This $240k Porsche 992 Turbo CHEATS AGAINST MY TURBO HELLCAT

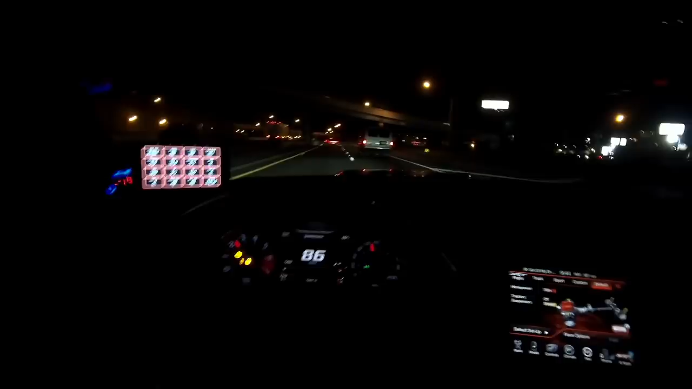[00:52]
got a beautiful porsche 992 turbo up ahead of us man that light bar in the back is sick the big wing up too that looks good oh